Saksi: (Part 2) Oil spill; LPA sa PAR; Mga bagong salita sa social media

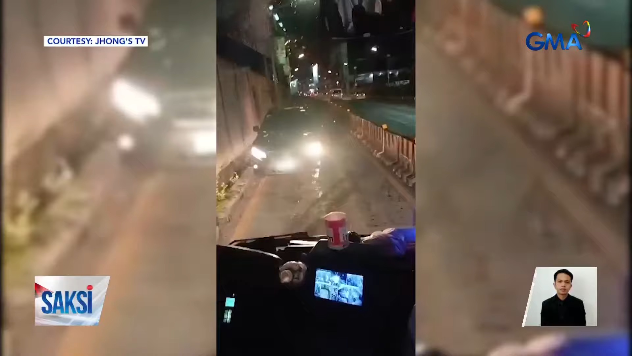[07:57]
Nabulaga ang mga sakay ng bus na ito dahil sa sasakyang nag-counterflow.